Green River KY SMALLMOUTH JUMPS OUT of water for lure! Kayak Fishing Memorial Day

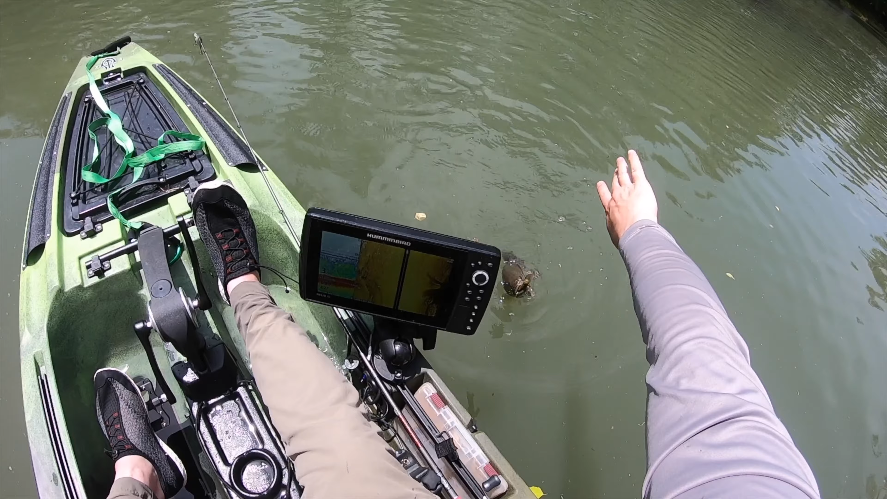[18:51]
That's a nice one. That's a long way him or her. £1 13 ounces. That one seems longer and more slim than that other one was.